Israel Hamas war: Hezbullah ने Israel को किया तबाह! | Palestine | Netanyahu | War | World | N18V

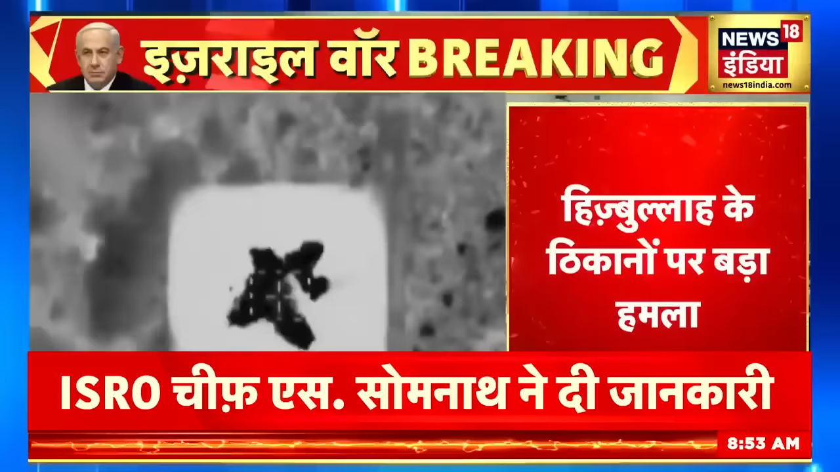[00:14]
एक जवर्दस हमले किये जा रहे हिजबुल्ला के ठिकानों को निशाना
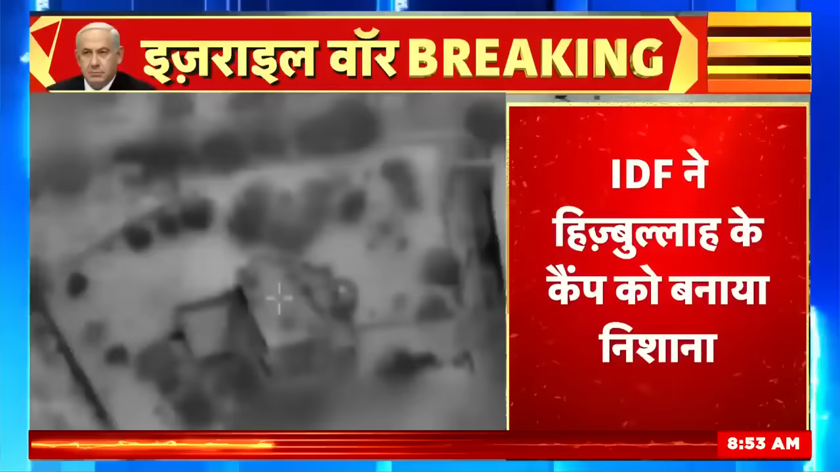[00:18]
बनाया जा रहा है IDF ने हिजबुल्ला के क्याम्प को निशाना बनाया है और बहुत बड़ा नुकसान इससे हिजबुल्ला को हुआ है ये भी दावा किया गया